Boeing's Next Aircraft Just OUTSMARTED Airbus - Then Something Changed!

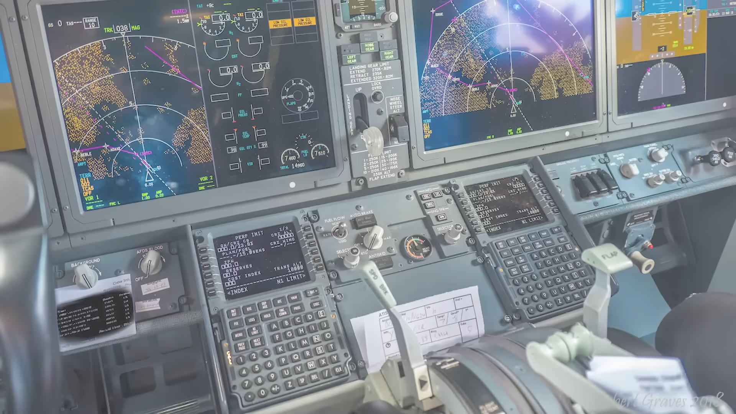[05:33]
This includes the use of large display screens to present synthetic vision flight data,